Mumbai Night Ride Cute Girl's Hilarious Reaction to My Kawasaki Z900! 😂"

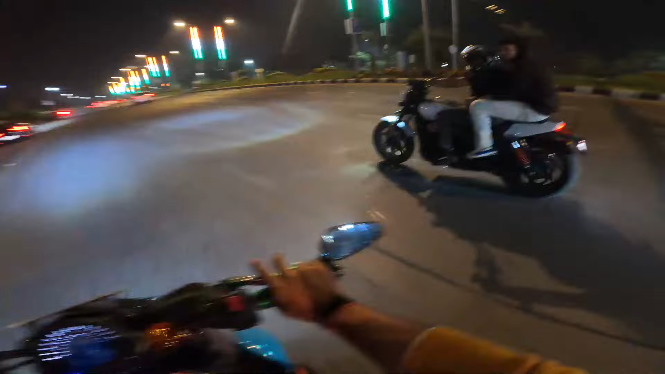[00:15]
माय गॉड लुक एट द व्यू भाई साहब,
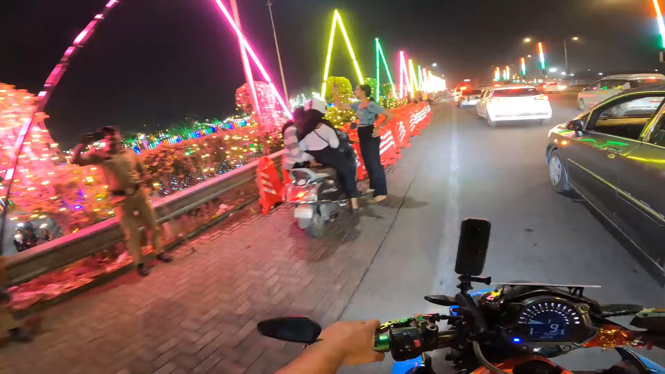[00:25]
क्या सीन है यार, क्या सीन है।
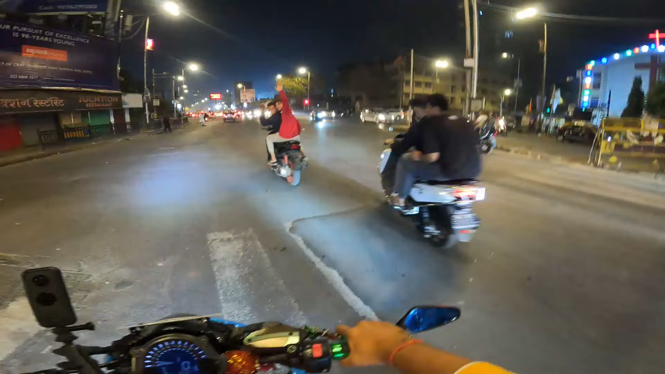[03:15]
सब निकले हुए भाई, देख रहे हो? हाँ हाँ हाँ, आगे जाओ मैं आ रहा हूँ। नज़ारे चेक करो आप,
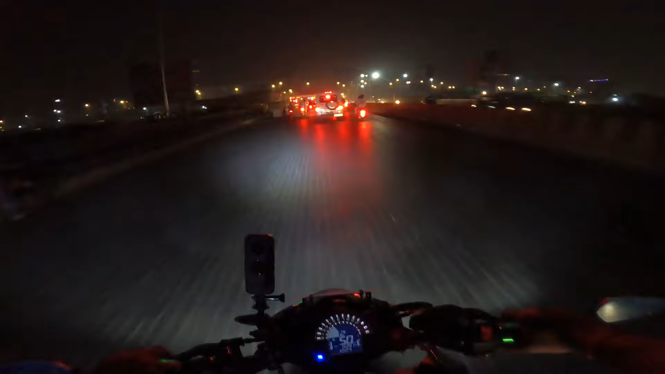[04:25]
रेक्लामेशन पे चला जाए क्या, चलते हैं क्या? चलो यार। ओ भाई लाइटिंग तो बहुत खूबसूरत लगाया हुआ है इसके लिए तो मैं बोला। हाँ सना रहा। ओ माय गॉड, सब लोग सेंटा क्लॉज घूम के घूम रहे भाई।
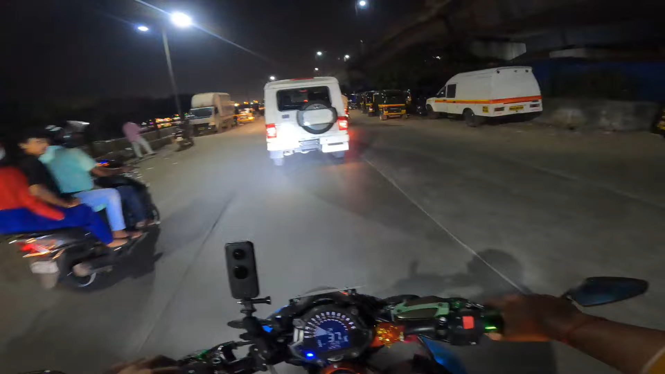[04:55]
भाई डेकोरेशन किया हुआ भाई, देख रहे हो क्या डेकोरेशन किया हुआ यार।
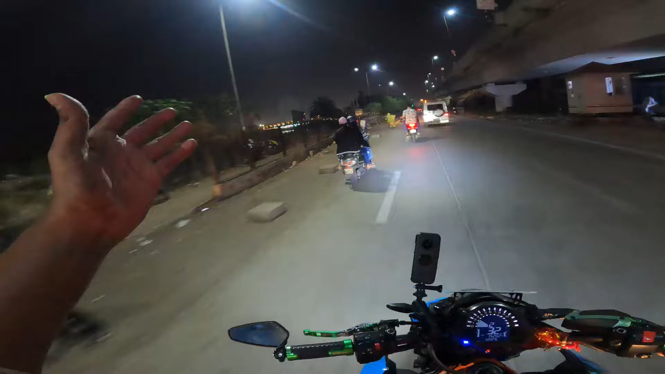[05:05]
सही है भाई, सही है। अंकल देख रहे पुलिस वाले।
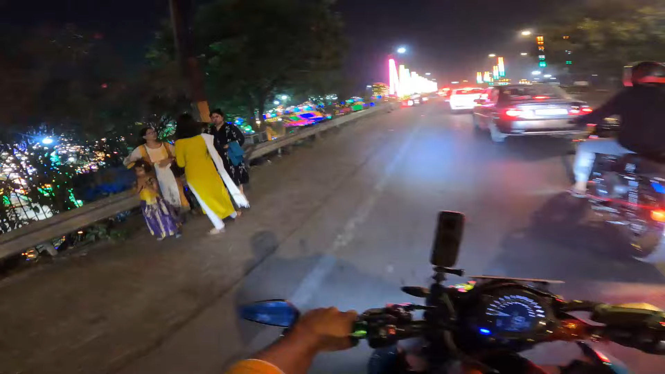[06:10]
ओ माय गॉड, लुक एट द व्यू भाई साहब,
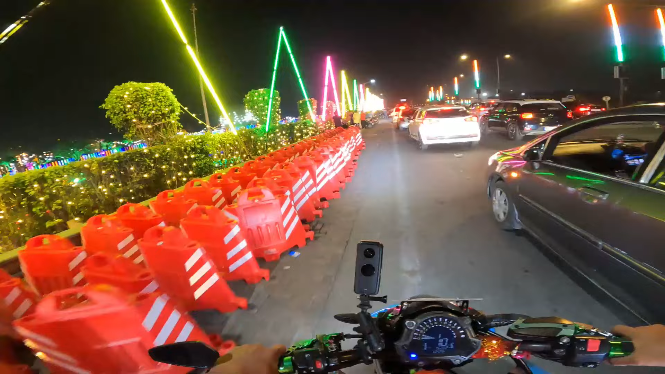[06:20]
क्या सीन है यार, क्या सीन है, क्या सीन है। ओ माय गॉड, क्रेजी है भाई, क्रेजी। सही है भाई, वाव।
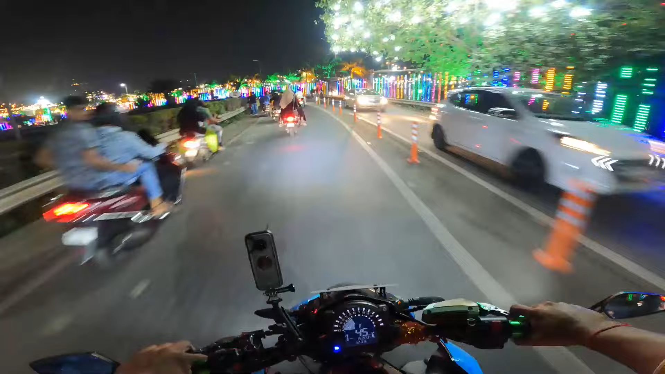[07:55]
ओ माय गॉड, लाइटिंग चेक करो भाई, रिएक्शन चेक करो, रिएक्शन।